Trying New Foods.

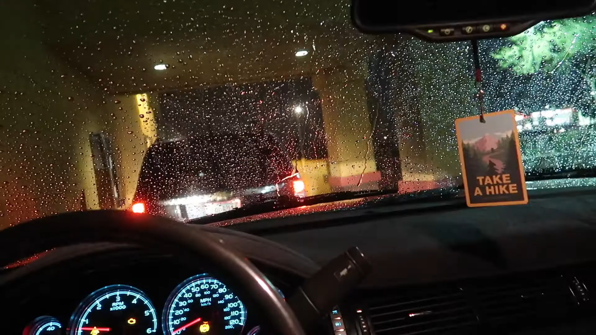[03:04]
I forgot to mention it. But, it's raining. Like, it's supposed to rain the rest of the night.